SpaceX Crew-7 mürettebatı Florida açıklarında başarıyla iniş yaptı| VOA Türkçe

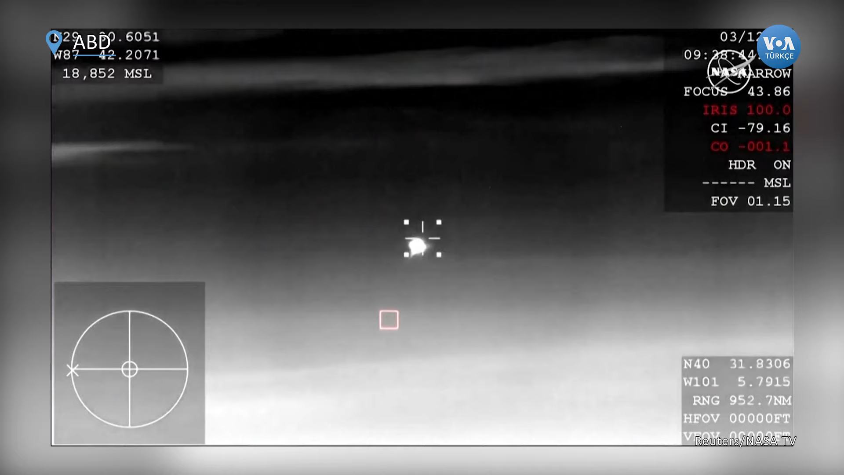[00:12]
in about three minutes and 30 seconds and it looks like we are getting our very first view of Dragon there on your
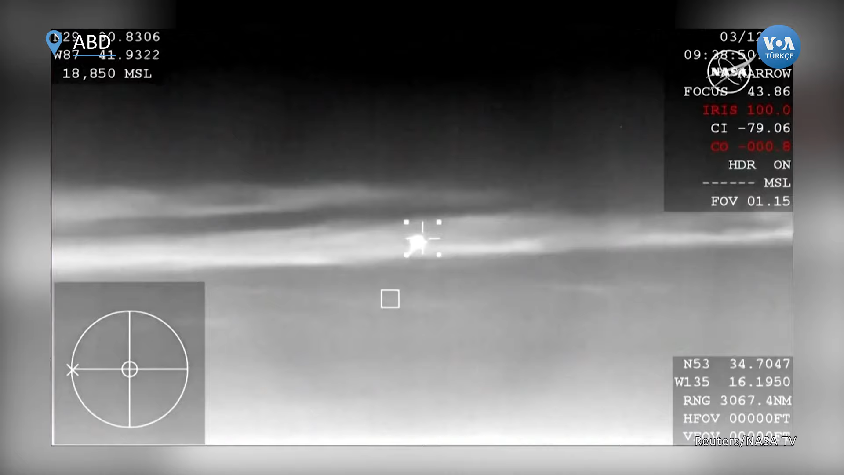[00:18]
screen surface and at that point in time the capsule will be traveling around 120 miles
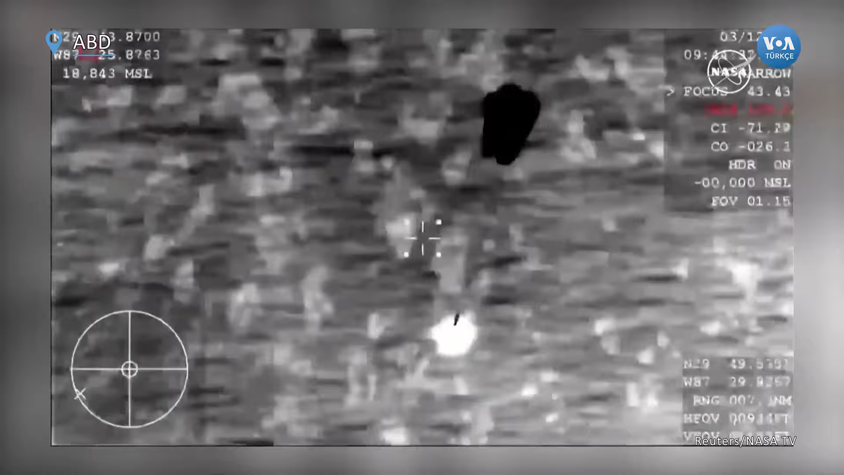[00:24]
per hour and we can see those main parachutes deploying now those drogue parachutes
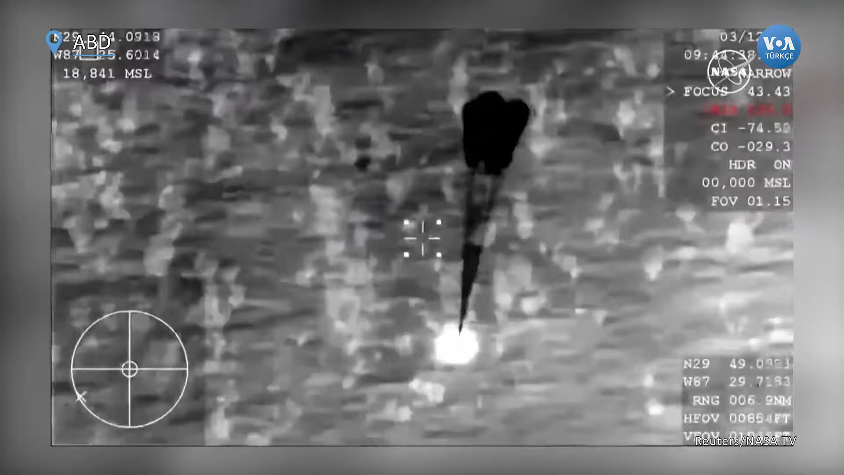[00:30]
will land in the ocean and hopefully we will be able to recover them but they kind of sink quickly
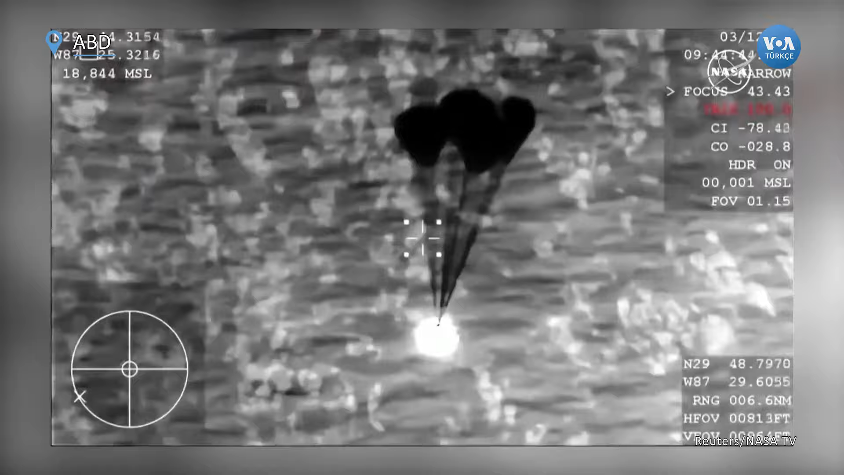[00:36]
sometimes so
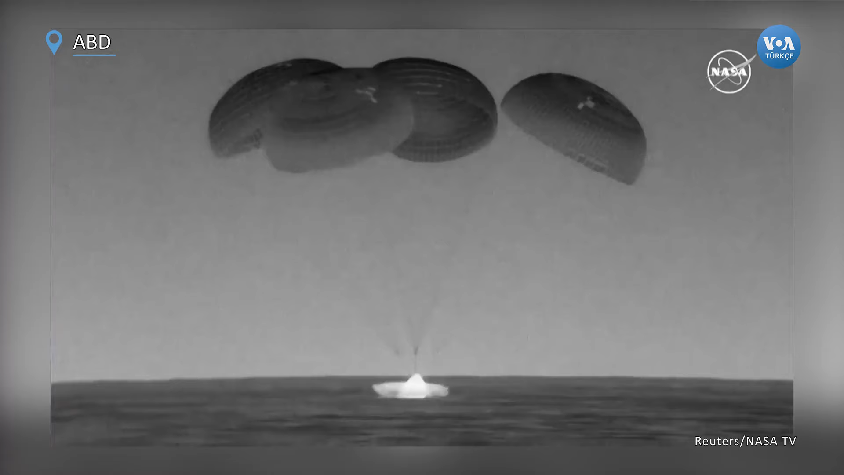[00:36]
what a beautiful sight as you can see on your screen we have Dragon